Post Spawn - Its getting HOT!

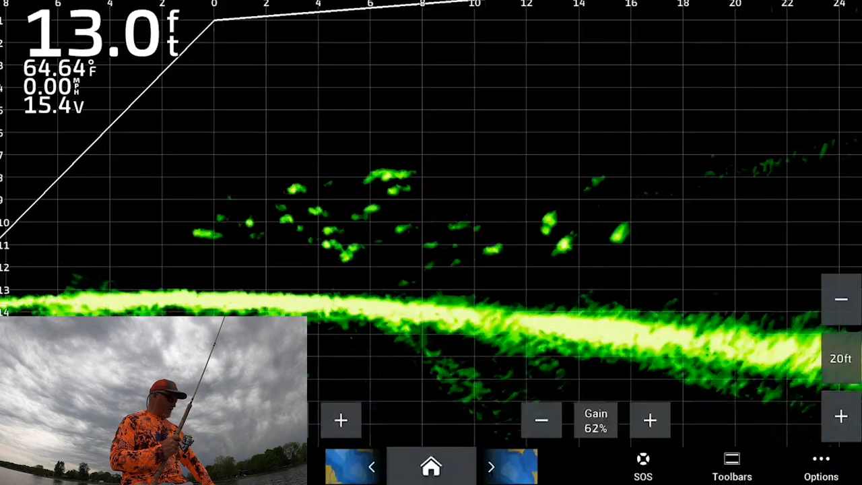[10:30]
On screen: depth 13.0 ft, water 64.64°F, speed 0.00 mph
freaking hungry they are freaking hungry to have them coming that far for it man that is amazing look at that swarm of them boom how many can we get on active captain that is freaking crazy that is crazy
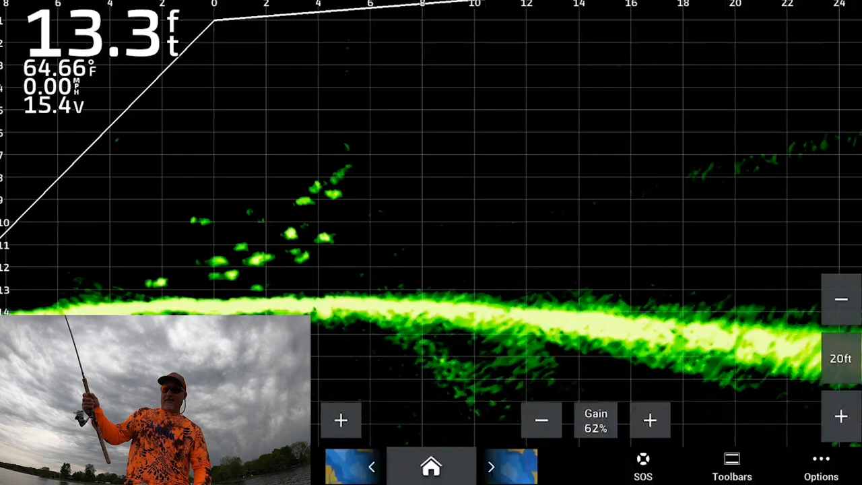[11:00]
On screen: depth 13.3 ft, water 64.66°F, speed 0.00 mph
this is you know i don't think it has anything to do with what i i'm fishing with to be quite honest with you i think they're just that you know they're just that active i mean look at this one after another i could just pick them off man
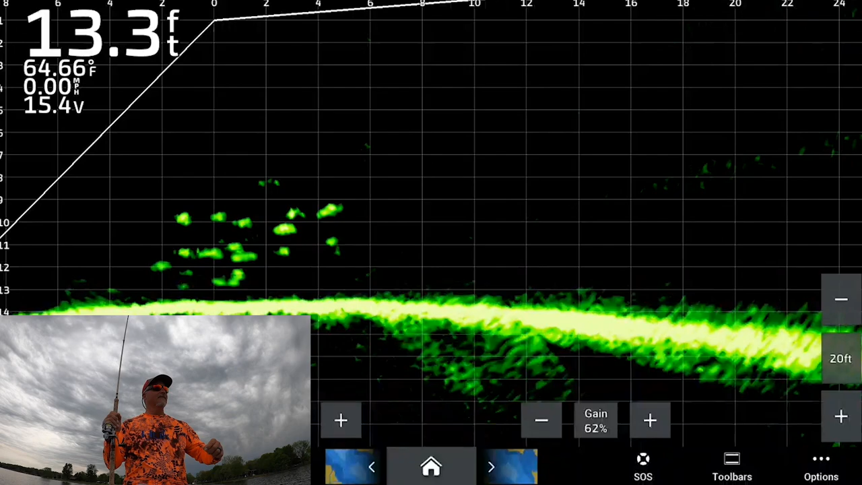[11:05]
On screen: depth 13.3 ft, water 64.66°F, speed 0.00 mph
this is a small guy this is one of the smaller guys